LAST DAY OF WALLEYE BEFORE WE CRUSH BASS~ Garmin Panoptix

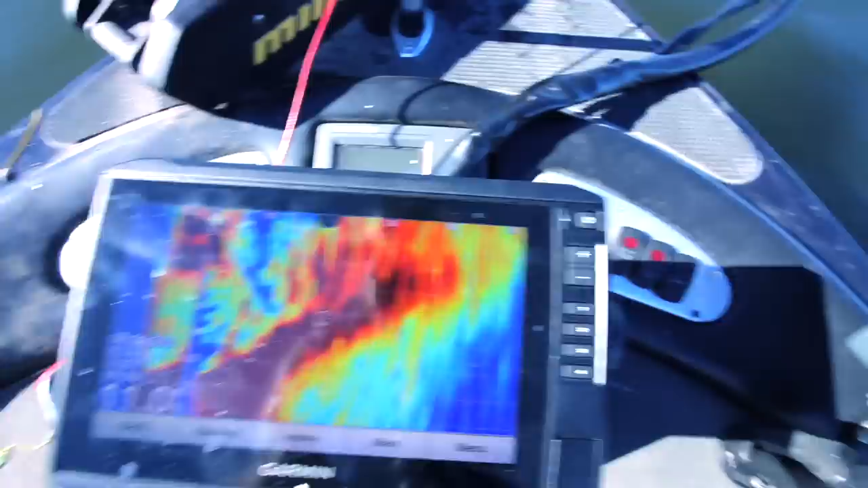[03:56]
this right here is the weed edge, if we go straight, that's a little bit of sporadic weed,
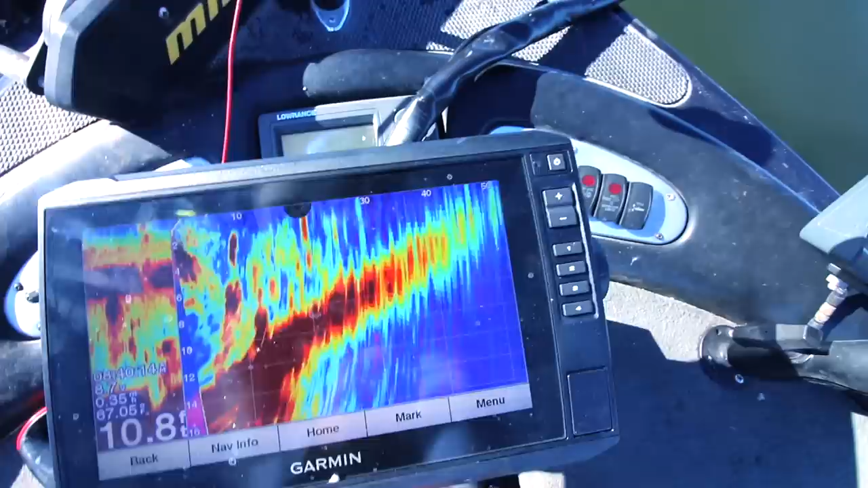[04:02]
and if we go to the right hand side, we pretty much have open water out here, so watch it again, all I do is scan, and we have weed, and over here we have open water,
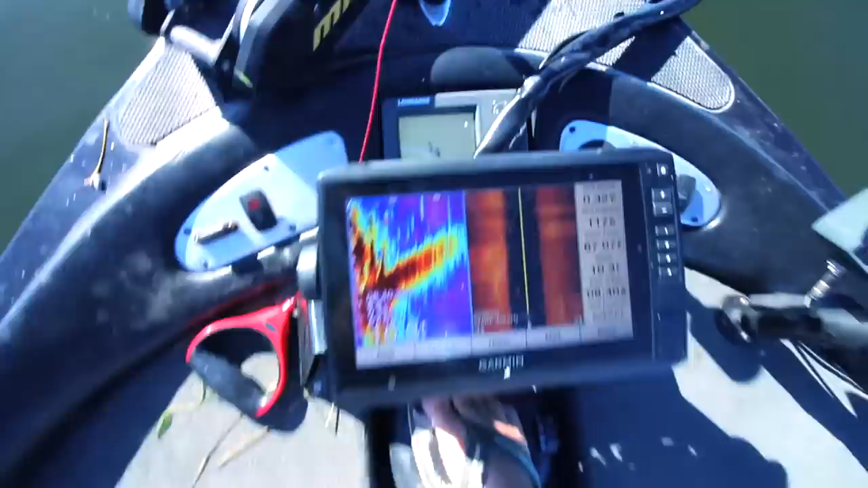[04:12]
what I've been using it this morning on, this is side find from the front of my trolling motor, so I've been just watching this and trying to get my line just on the outside of the weed edge, weed,
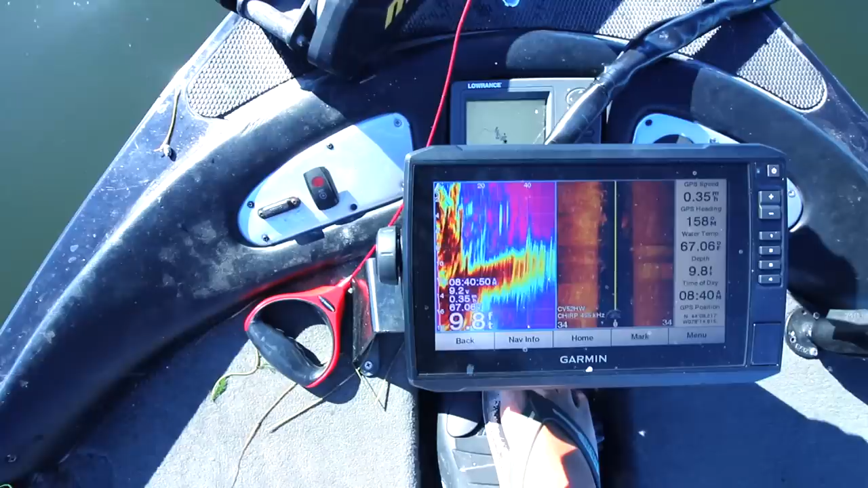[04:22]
On screen: depth 9.8 ft
open water, see that, weed, open water, and then straight in front of me,
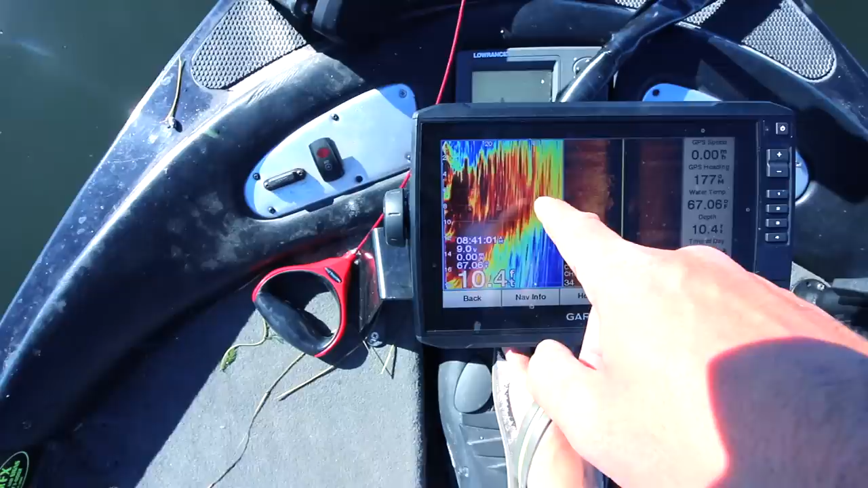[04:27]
On screen: depth 10.4 ft
we can find the weed edge, that's right here, super simple to hook up, super simple to use on the water, it's not,